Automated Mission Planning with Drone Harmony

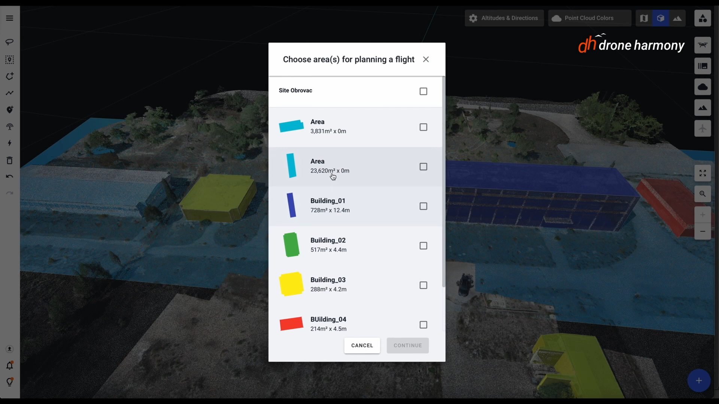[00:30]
With our simple mission catalog you can select from a variety of different types of missions depending on your use case.
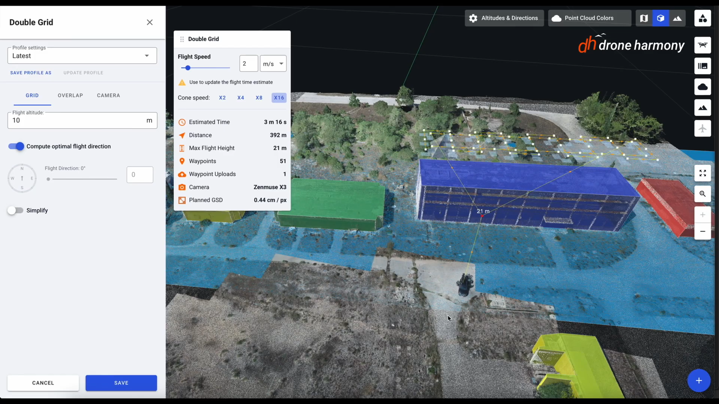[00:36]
For example, for basic aerial data collection of a building, you can select the top-down mission plan.
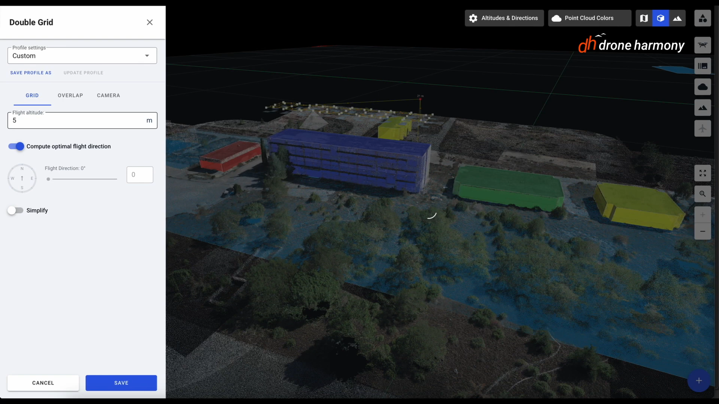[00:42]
Alternatively, if you need to collect data of a building facade,
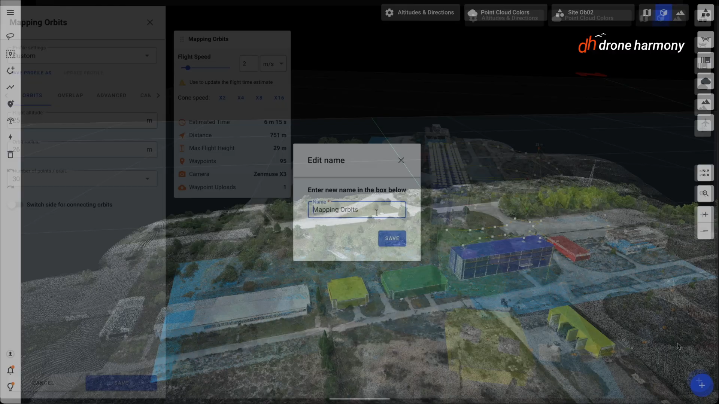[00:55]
There are many other creative mission plans that you can use such as double gridded, mapping orbit, perimeter and circle missions.